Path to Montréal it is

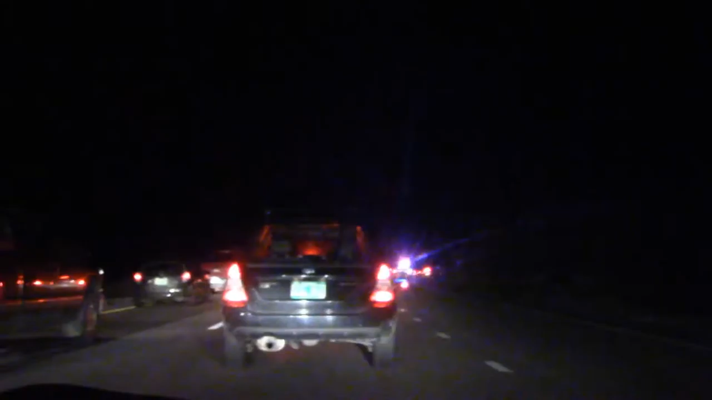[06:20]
Clearly, but it looks fine past that so I don't think this is an accident. Oh, oh There's like they got the flare. Yeah They got the flares and shit I don't look like there's any cars What's going on Maybe they're just like we're just gonna be dicks real quick and just block this off for a couple minutes No, oh shit.
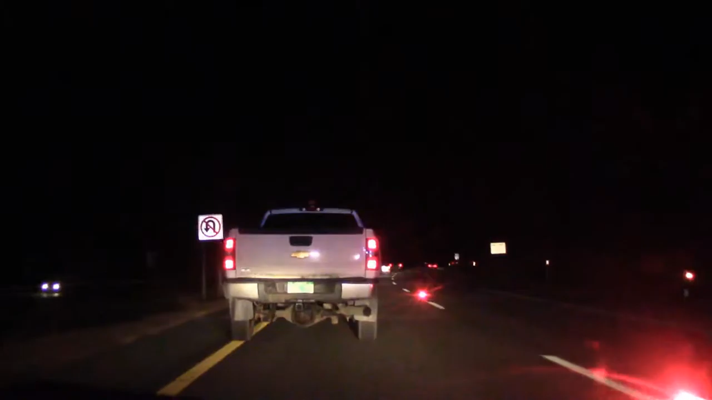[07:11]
Oh Hell that's insane, yo Damn Well, let's not let that happen. I know right. I know right That's with us What is this Drink and drive The dark side The dark side What the time It's like Oh,
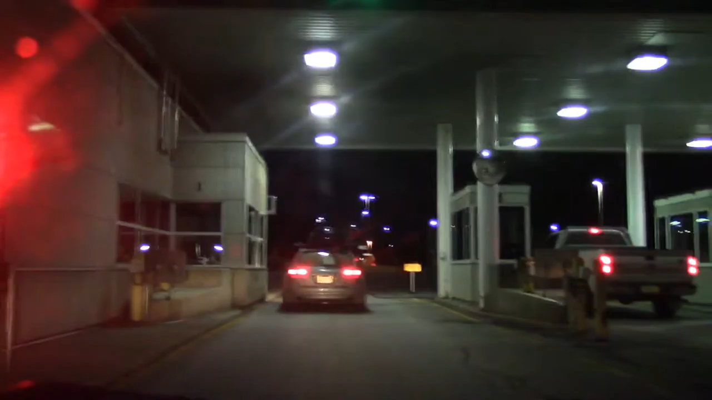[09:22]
What the Fuck happened in Quebec? Yeah Yo, they got the stretchers out Damn Poppin' That's wild I didn't even see the airs or anything You must have cleared that john Real quick This is the This is the shit that google john was uh Talking about Leading up to the bridge to get on the island
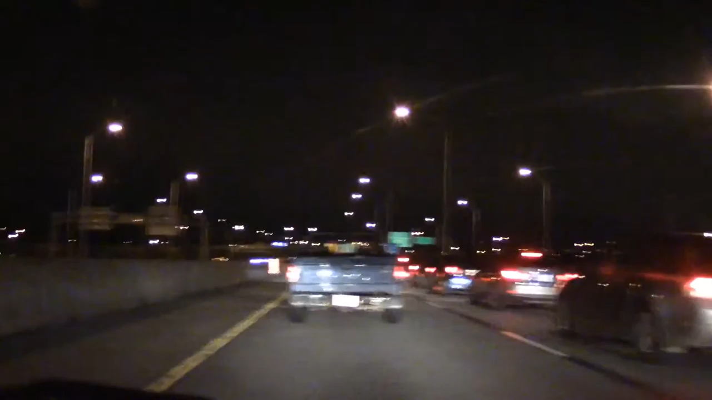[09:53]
I didn't notice that But damn Oh Poppin' Yeah, what is with all like 15,000 accidents crashes today Another incident Incidental Everybody fucking up that Everybody fucking up today